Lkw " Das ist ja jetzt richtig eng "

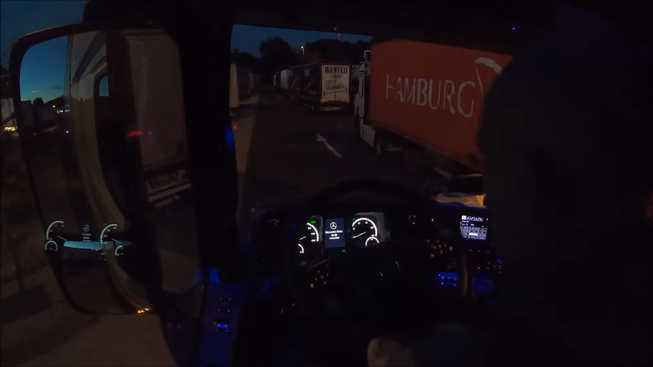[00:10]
freitag dem 19 juni und hier könnt ihr schön sehen warum ich es eigentlich hasse rauszufahren nachts und ja da anzuhalten auf parkplätzen weil es ist hier natürlich scheiße zugeparkt jetzt muss ich erst mal wieder sehen dass ich hier mit allem in die spur komme